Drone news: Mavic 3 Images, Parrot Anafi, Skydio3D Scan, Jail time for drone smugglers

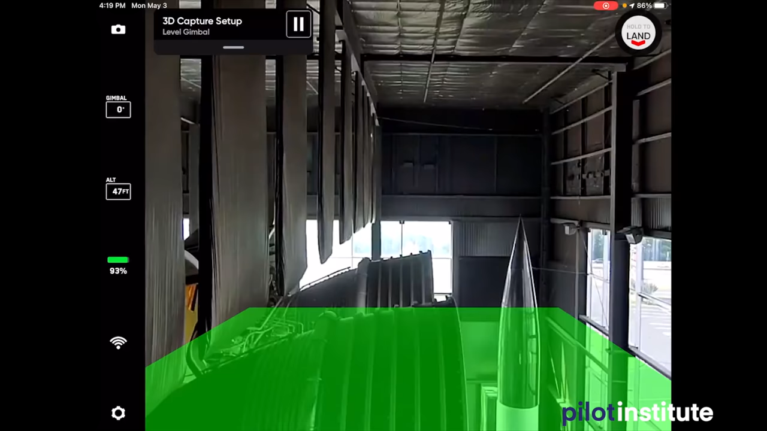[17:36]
an object and then create a 3D scan out of it, hence the name 3D scan, right?